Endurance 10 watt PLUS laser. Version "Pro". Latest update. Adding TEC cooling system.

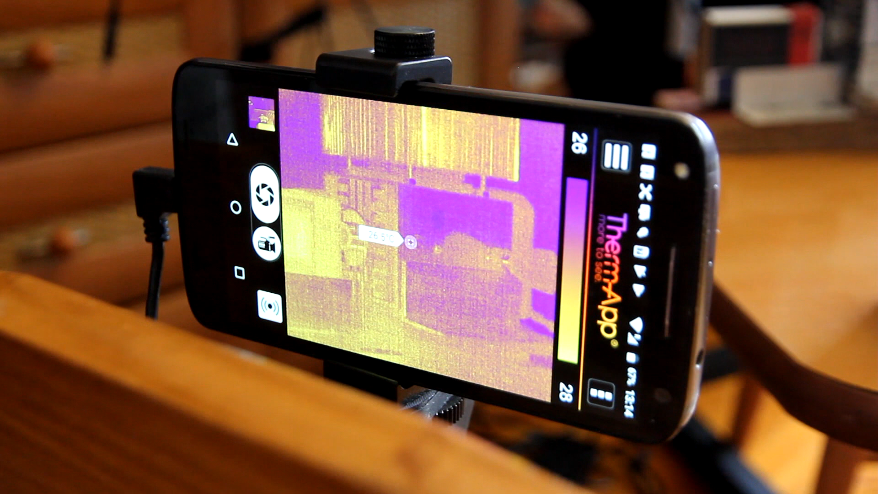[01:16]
We will also do temperature measurement while we run the laser.
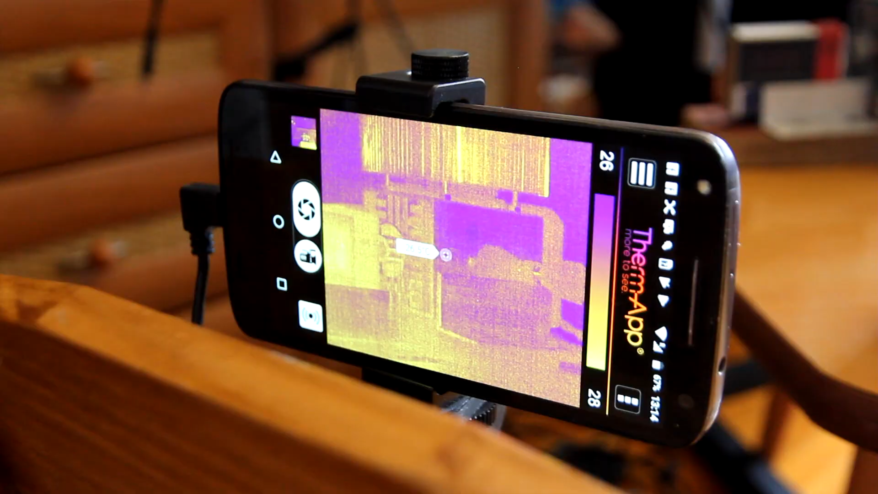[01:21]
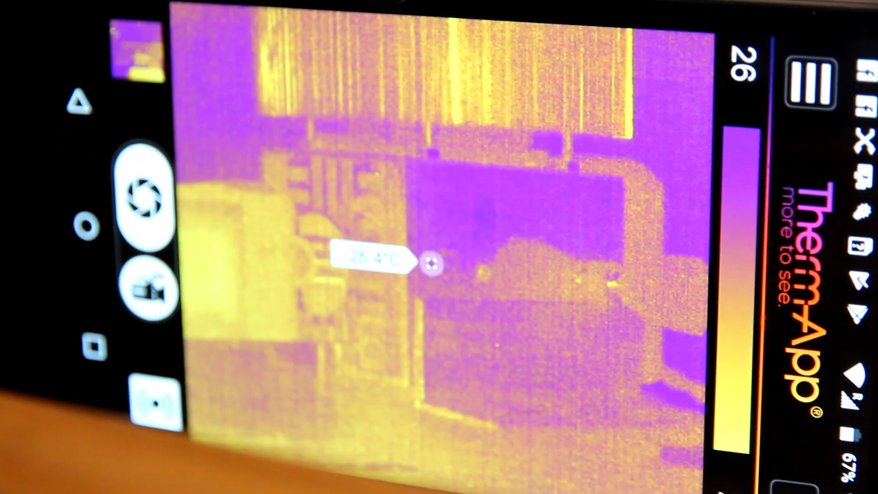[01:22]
As you see this is hot part and this one is cold.
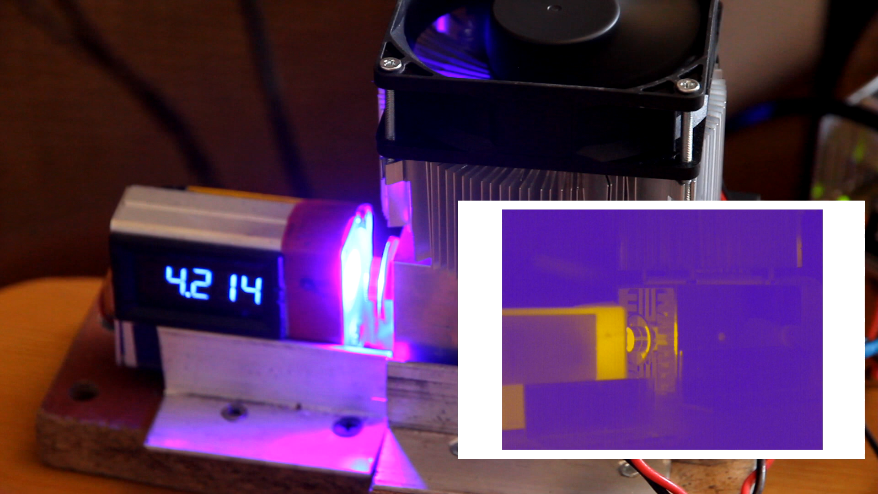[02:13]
As you can see on infrared camera the temperature remains quite low. Actually it's the same as it was before.
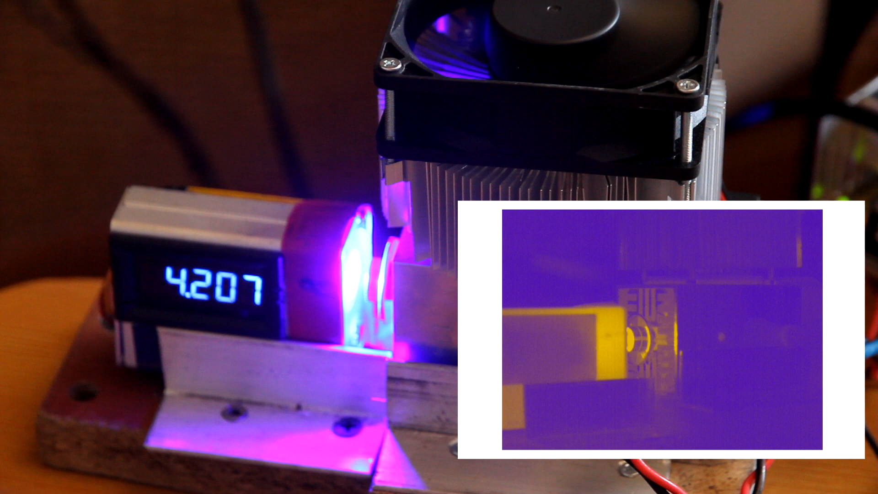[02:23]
So tech cooling cools laser diode pretty good. Let's see the temperature.